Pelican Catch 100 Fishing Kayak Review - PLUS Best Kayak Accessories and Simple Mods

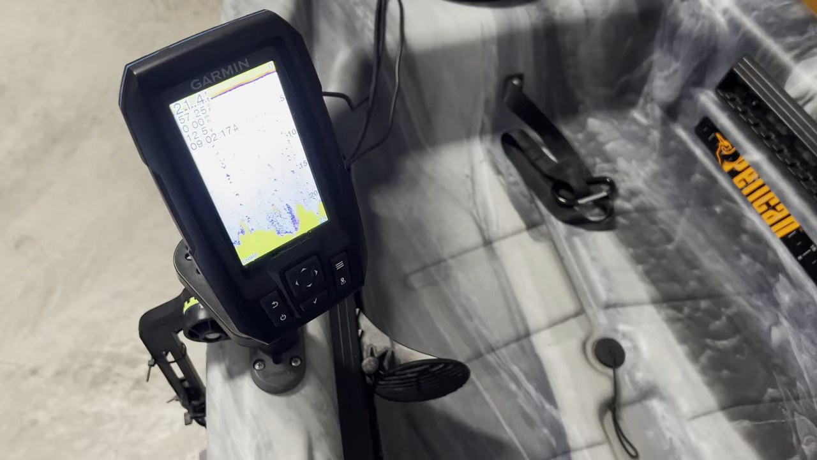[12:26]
Okay, so to show you a little close-up of the setup without the Garmin, it's on simulation mode right now, and,
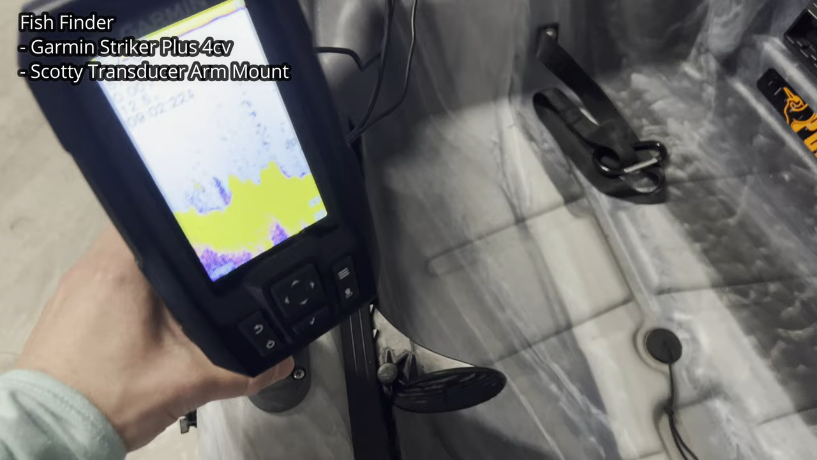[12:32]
yeah, it just hooks in with this Scotty mount, very sturdy,